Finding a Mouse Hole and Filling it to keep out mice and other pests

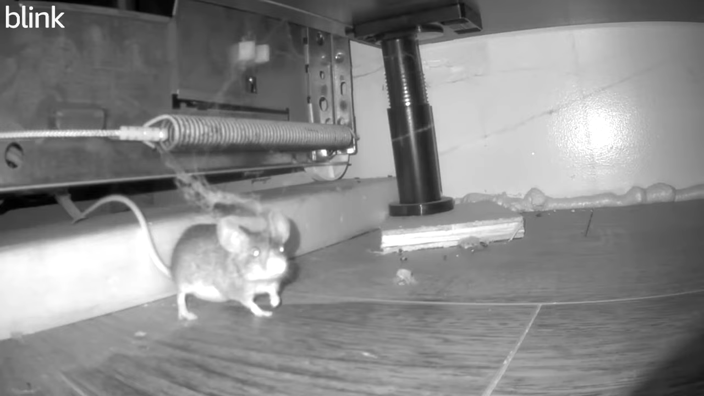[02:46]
so I installed the camera underneath the kickboard to see if I
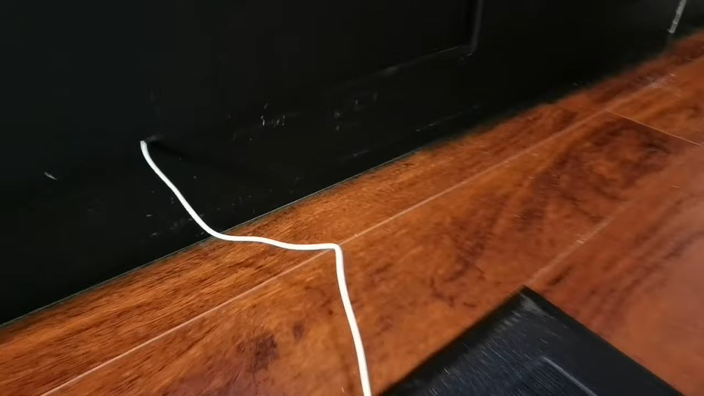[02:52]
can show you kind of see it right there
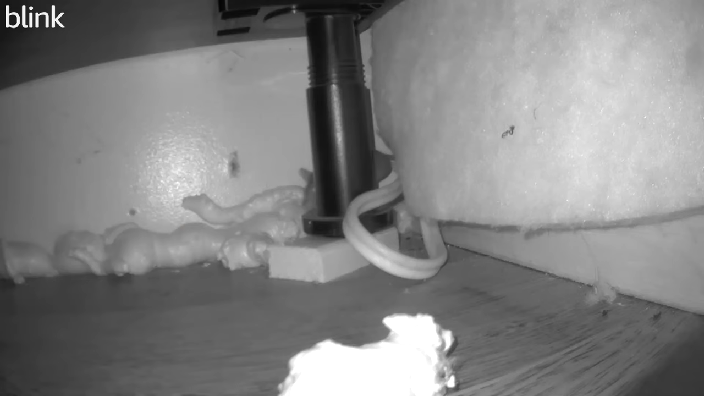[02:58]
and I've been watching this mouse over the last couple of days and what I've noticed is that it's coming underneath here